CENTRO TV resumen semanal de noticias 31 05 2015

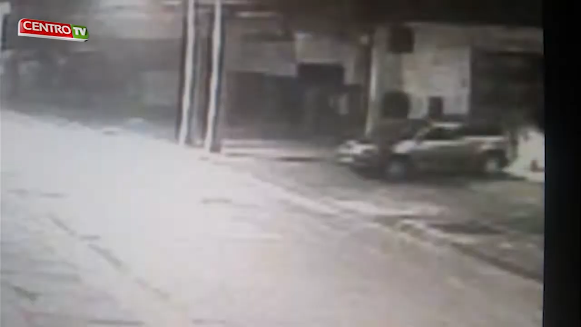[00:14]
Estas imágenes muestran el momento exacto en que delincuentes ingresaron a dependencias de comercial IMSA en calle 10 Oriente, entre 3 y 4 Sur.
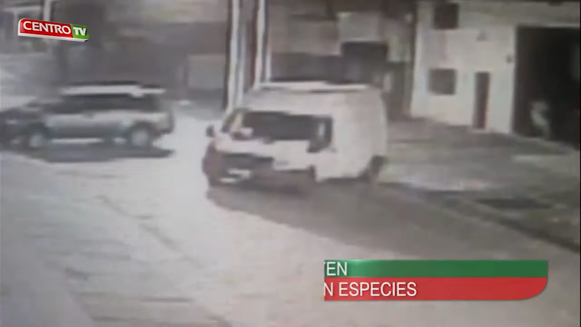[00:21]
Robaron más de 30 millones de pesos en especies. Los delincuentes salen al poco rato con un furgón marca Ford,